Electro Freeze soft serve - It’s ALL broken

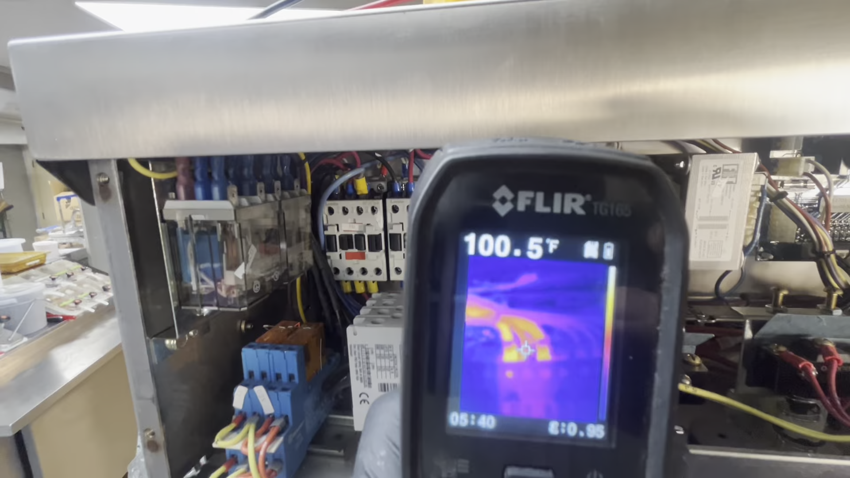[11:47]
On screen: spot 100.5°F
She kicks on. Bang. Yeah, look at how burnt the inside.